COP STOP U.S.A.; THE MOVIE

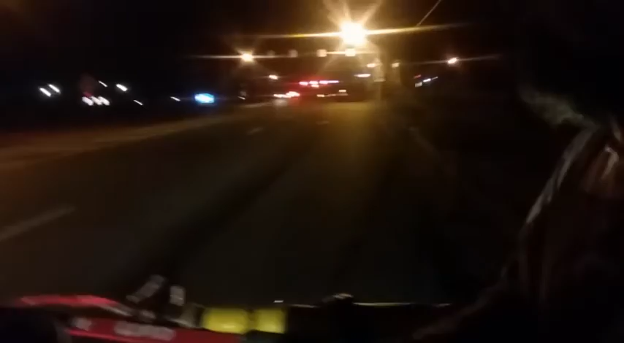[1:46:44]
So what I've got to do is I've got to get back onto the U.S. highways like I've done all across the nation and stick with it until I get to Pennsylvania.
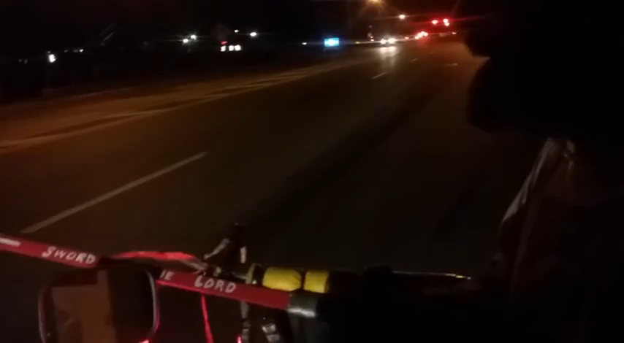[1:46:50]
Well, you don't mean the interstates. No, not interstates, but these U.S. highways. The state routes and stuff. Yeah, because they got a shoulder. As you can see, there's no shoulder, man. I'm fighting for my life out here, besides physically pulling this machine.
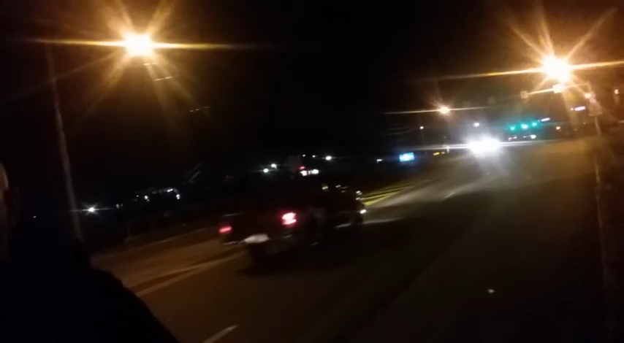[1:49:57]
I know they've got to. Well, to yeah, yeah, that's a five-lane. That's a five-lane roadway, so there should be a shoulder there. Okay. All right. So wow. That's the plan. Yeah, I've got to go west a teeny bit to Medina, but that's where I've got to pick up 18 and then take it there as far to Pennsylvania as I can. Yeah, and I see you here. I'll let you step down here just okay. So this thing doesn't roll back down the hill on us. I was kind of chugging. So mm-hmm. I see you got the flashing red lights just to kind of let people know those are magnetic. Just kind of yes. You know, give and you some. I've got this too. Look, stuff. This chases away the boogeyman. They think it's police. Okay, so how?